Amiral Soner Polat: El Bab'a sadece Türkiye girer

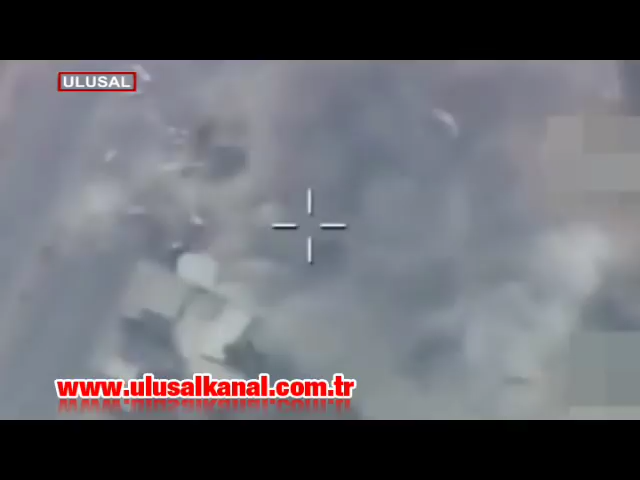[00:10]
Türk ordusu hava harekatıyla Elbap'taki IŞİD hedeflerini bombalarken Karadan'da Özgür Suriye ordusu güçlerinin ilerleyişi devam ediyor.